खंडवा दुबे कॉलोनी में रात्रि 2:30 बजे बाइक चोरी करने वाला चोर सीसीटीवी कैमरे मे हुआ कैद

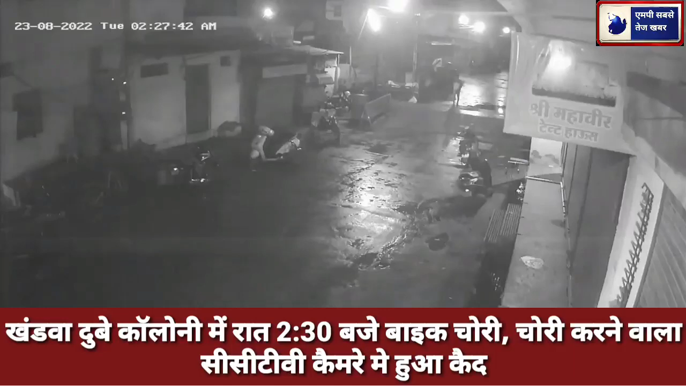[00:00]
खंडवा के दुबे कॉलोनी में रात्रि 2:30 बजे बाइक चोर ने पहले रेकी की, उसके बाद में बाइक में चाबी लगाकर बाइक को चोरी कर ले गया। सीसीटीवी कैमरे में हुआ कैद चोर।